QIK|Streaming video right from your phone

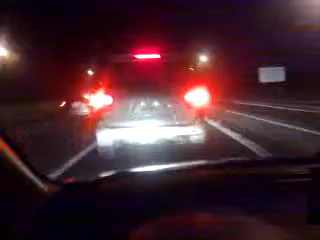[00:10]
Going a bit. 4.26 in fact, and I'm waiting in a lineup of cars to get on the Interstate 66 at the Vienna Fairfax Metro Station. So I hope I'm in the right line. I really do hope I'm in the right line or else I don't know what's going to happen.